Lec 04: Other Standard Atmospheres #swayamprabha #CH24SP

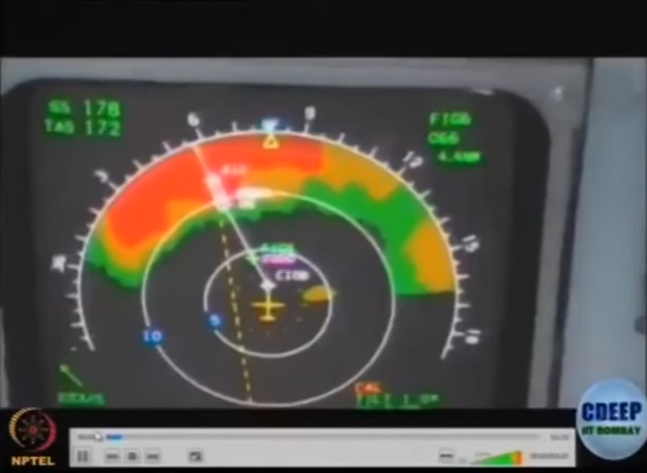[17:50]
So, this is a weather radar which shows presence of heavy rain to the pilot. The pilot is approaching to land.